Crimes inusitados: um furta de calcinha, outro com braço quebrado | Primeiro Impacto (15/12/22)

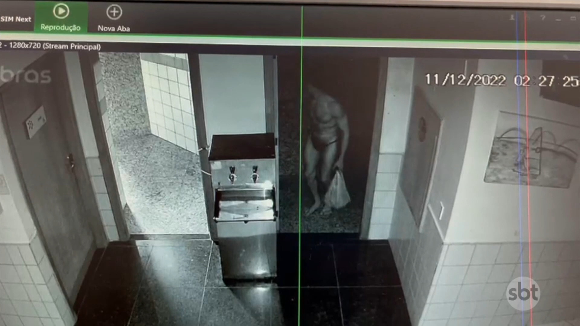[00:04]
É o ladrão de calcinha, ele aparece mostrando ali, ó, a imagem ali aparece mostrando o ladrão passando por uma porta com uma sacola na mão durante a madrugada.